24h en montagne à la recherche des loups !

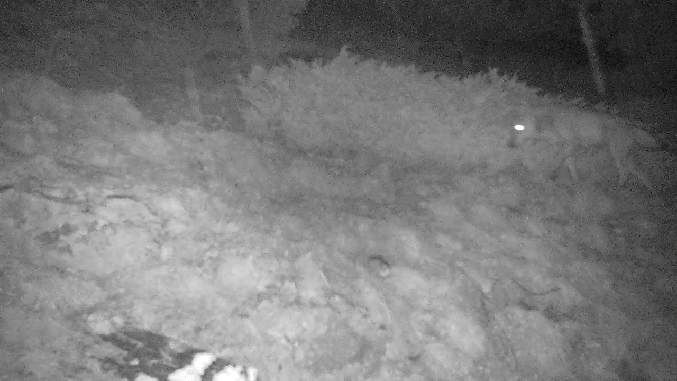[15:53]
On a pu voir ce loup qui est passé devant. Et voici les photos.
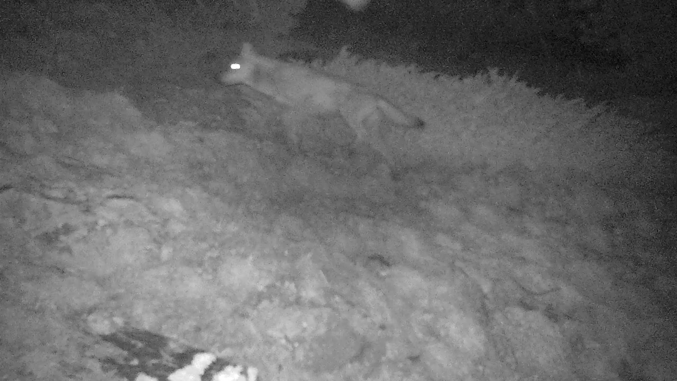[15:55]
C'est quand même vachement cool. Merci à Columbia pour l'expédition. Encore une fois, on n'a pas eu froid, que ce soit cette nuit ou hier ou aujourd'hui dans la neige.